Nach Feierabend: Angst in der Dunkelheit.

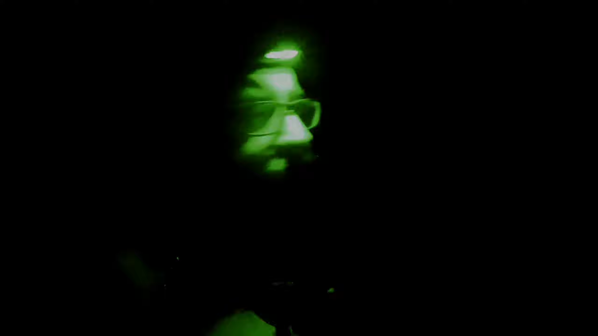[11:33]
Sagt mal, ob euch so diese Nachtsicht stört. Wenn ja, versuche ich das ein bisschen zu erinnern. Aber für mich ist das so einer der besten Sachen. Weil ich kann wenigstens jetzt noch sehen, was Sache ist. Und da hatte ich auch ein bisschen so was Taktik-Cooles.